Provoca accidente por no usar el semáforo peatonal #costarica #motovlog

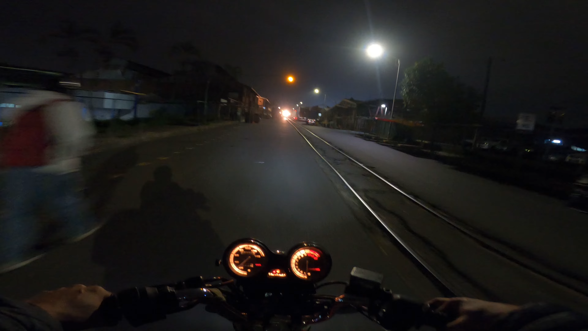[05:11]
aquí quede prensado más porque ahí viene el tren voy a cubrirme un toque para acá nada más para ver porque no sé
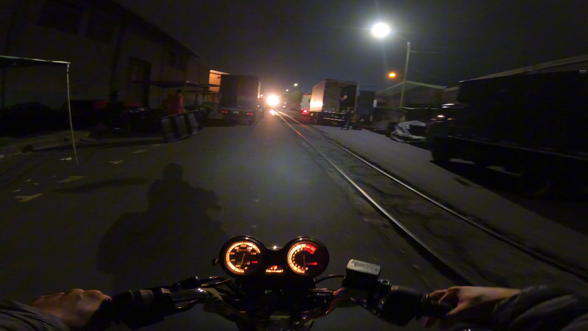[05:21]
qué tan ancho es el tren pero vamos a ver qué pasa
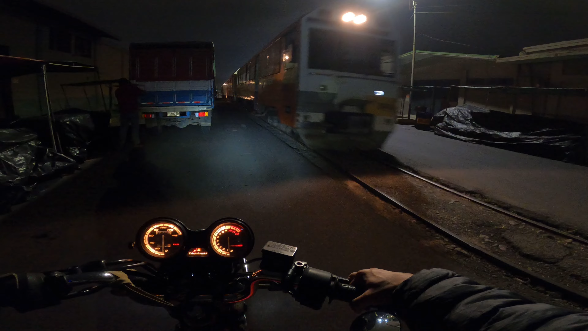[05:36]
pero di gente aquí paso pues vámonos